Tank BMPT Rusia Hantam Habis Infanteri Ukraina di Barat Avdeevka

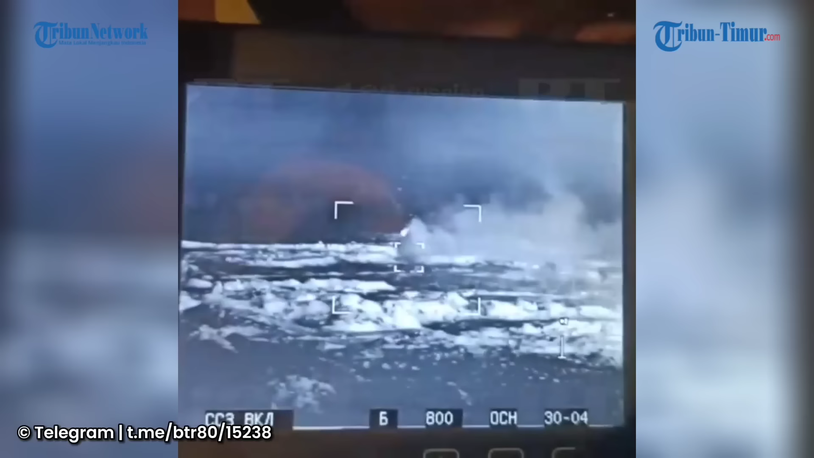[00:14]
Tantintinya kelompok militer Rusia mengirimkan serangan ke arah kelompok militer Ukraina terbukti dalam sebuah video yang rame beredar di Telegram pada
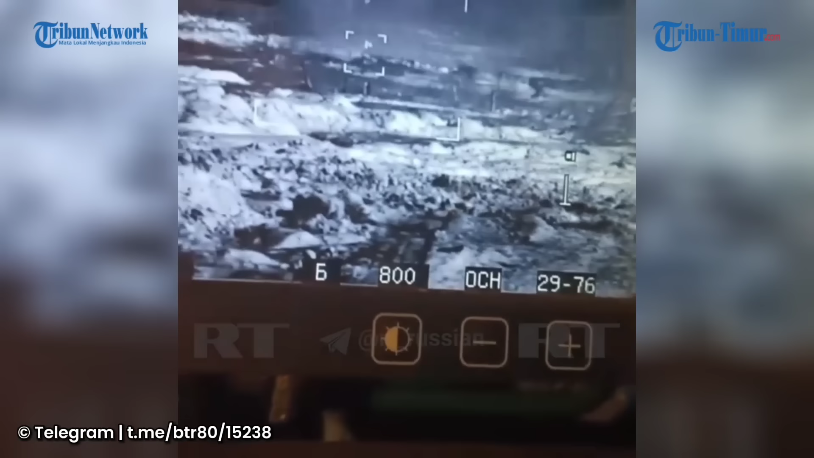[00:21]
Sabtu 16 Maret 2024 Dalam cuplikan video memperlihatkan situasi intens di medan pertempuran Tampak BMPT Terminator
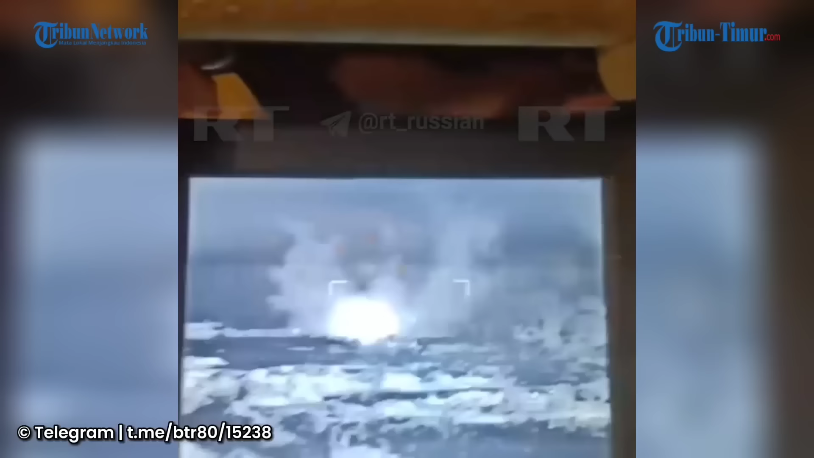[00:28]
Rusia menghancurkan benteng milik infanteri Ukraina di daerah Tonenkoye sebelah barat Avdivka Pada malam hari,
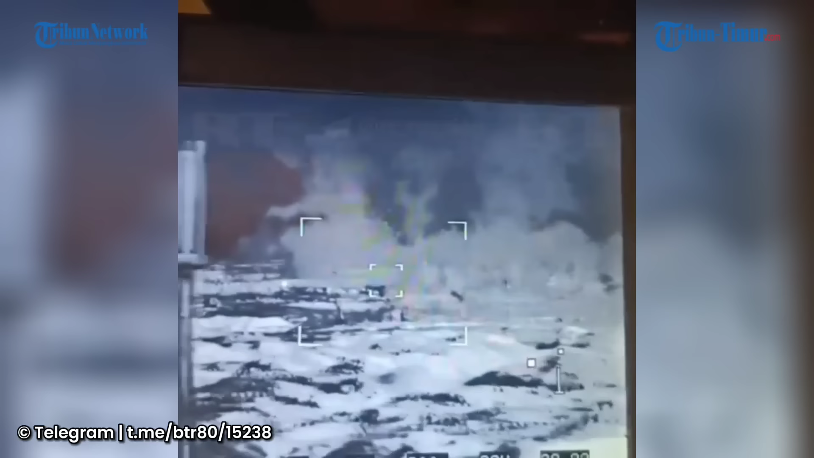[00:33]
Kuterminator menembakkan dengan cepat meriam otomatis 2A42-30mm
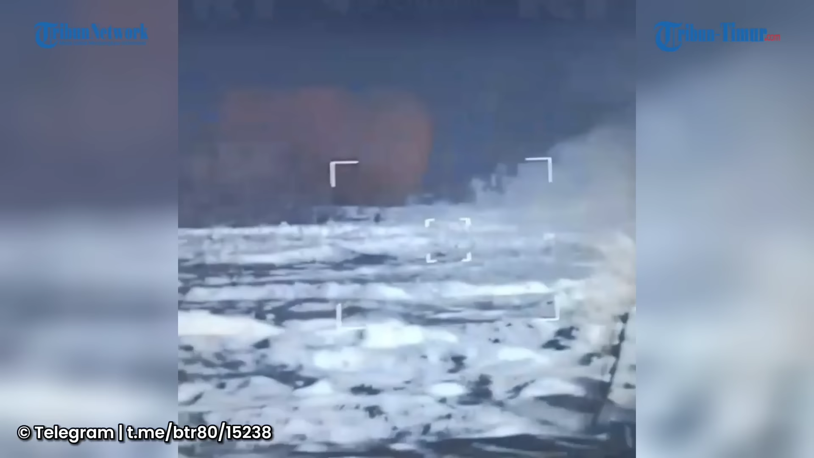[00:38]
dan senapan mesin PKTM 7,62mm
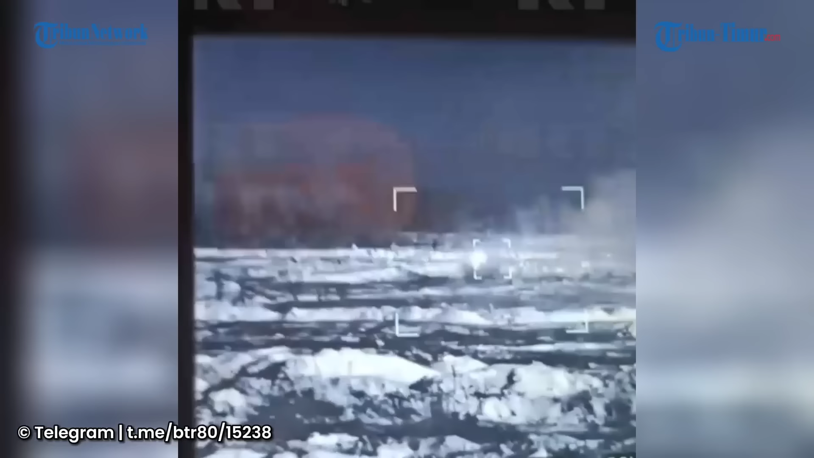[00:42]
Hasilnya terlihat sejumlah ledakan dahsyat yang memicu kepulan asap yang tebak Diketahui selama manuver,
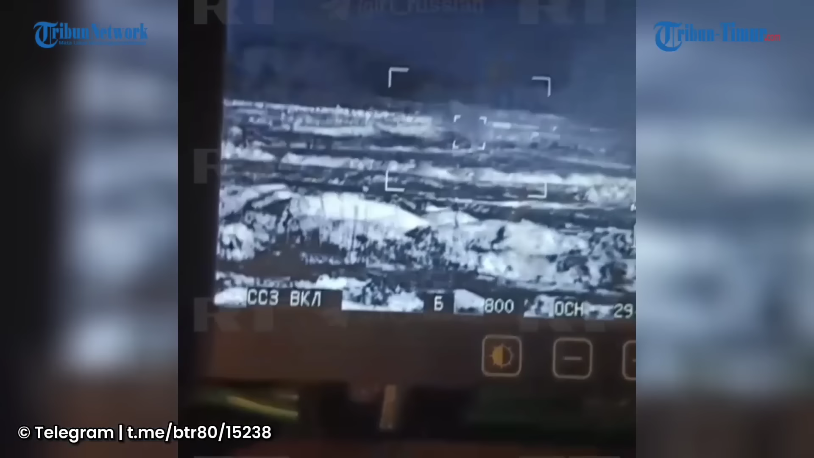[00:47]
awak kendaraan berhasil meredam tembakan musuh sehingga kelompok penyerang dapat maju lebih jauh ke dalam desa dan mengambil posisi baru